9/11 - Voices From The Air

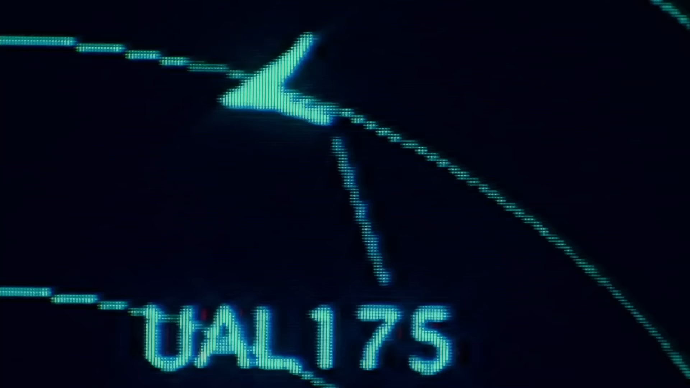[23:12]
United 175 originally was talking to me, and now he's gone.
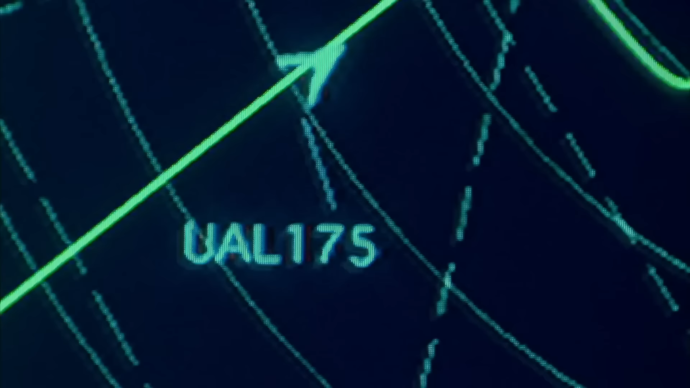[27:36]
All right, heads up, man. It looks like another one. All right.